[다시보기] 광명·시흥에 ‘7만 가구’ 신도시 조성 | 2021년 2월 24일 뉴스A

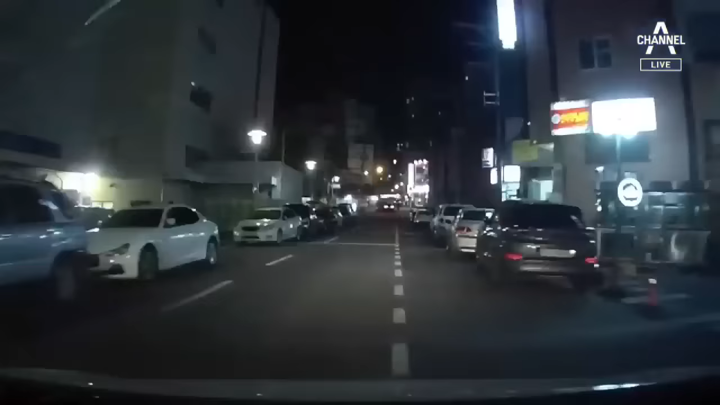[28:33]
주차된 차량을 피해 중앙선을 넘어 달리는 차량. 맞은편에서 흰색 차량이 다가오자 경적을 울리지만 사고를 막지 못합니다.